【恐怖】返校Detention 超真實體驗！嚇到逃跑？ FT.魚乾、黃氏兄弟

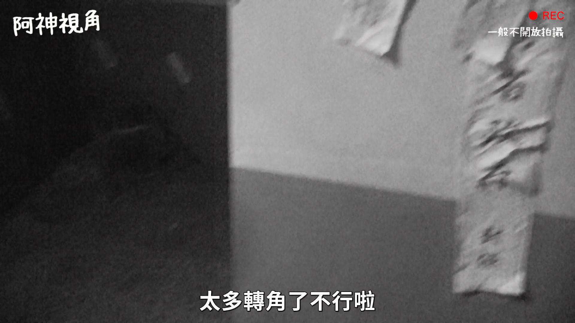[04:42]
喔那門的聲音喔Shit角落這邊有蠟燭太多轉角了啦不行啦那邊有一個椅子我有說過我很喜歡看恐怖片但是我不喜歡在恐怖片的場景裡面這邊到處
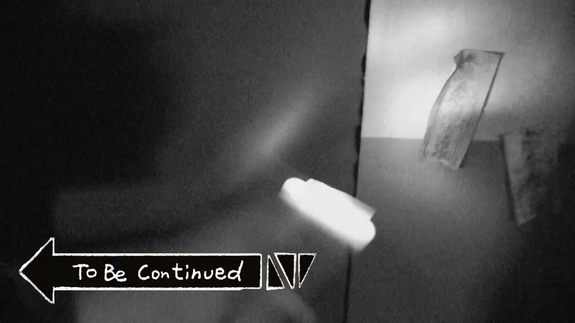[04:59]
牆壁上面都貼滿著超超勝利其境的好
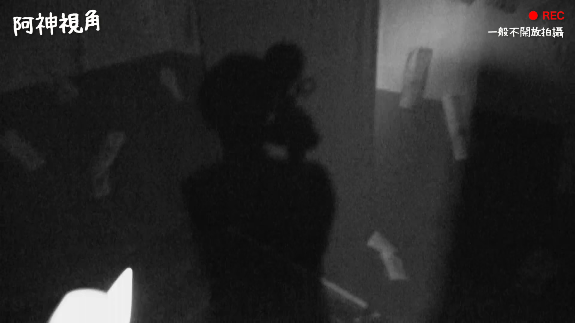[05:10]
我剛被什麼東西摸到等一下蛤等一下蛤等一下蛤那門在哪裡是What是走這吧這裡還有一扇門蛤
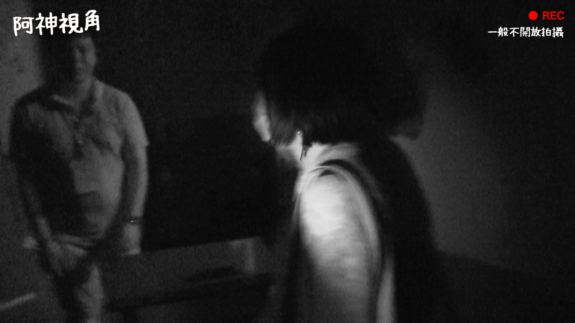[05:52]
浴室還可以拍嗎可以拍我不要拍了啦哈哈
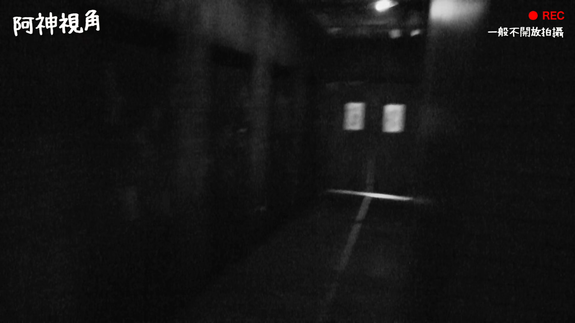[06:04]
這門的聲音不U啦我來到一個很像浴室的地方
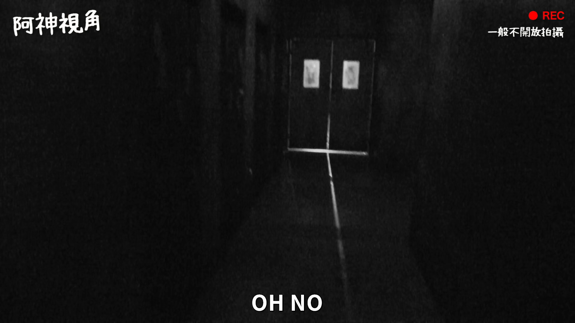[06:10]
這是浴室嗎你看那個牆壁Oh noOh no你要看我現在有多浪費可以嗎這 左邊這門就很不U啊裡面有聲音滴滴答答的聲音The fuck
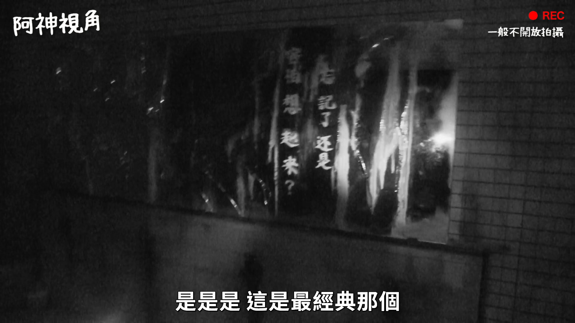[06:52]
這 這是我沒記錯的話這鏡子會冒出東西你們為什麼站那麼遠是 是 是喔這是最經典的那個喔 鏡子破掉的那個地方大家也記得嗎是忘記了還是害怕想起來好喔 廖北亞有看到嗎上面有寫好繼續往前走我也很害怕這個門會突然衝出點什麼東西
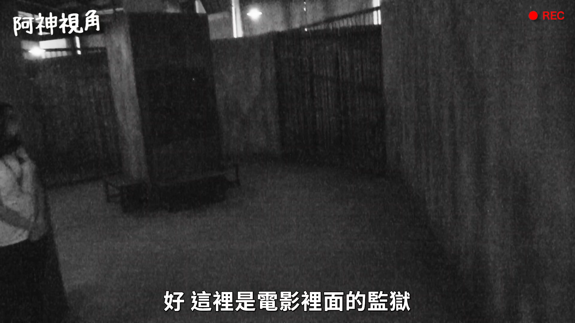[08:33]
我不知道剛剛前面那個算不算互動區啊我心臟有點痛那我們繼續前面怎麼又這麼喔我還以為是鬼對不起
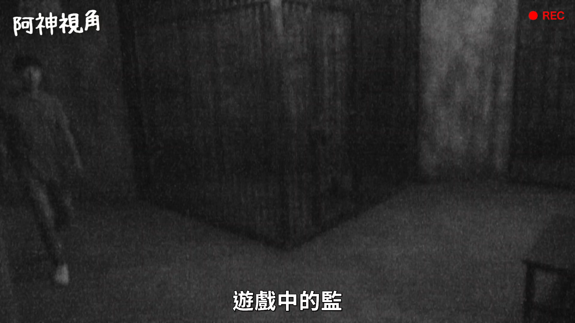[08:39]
好這裡是電影裡面的監獄遊戲中的監獄喔 超小為什麼一直有人心情還沒閉路這是遊戲中的監獄哇 這真的是鐵人耶他不會動他本來就會動我一直被東西嚇到啦他這完全是鐵的耶鐵鍊而且很沉很重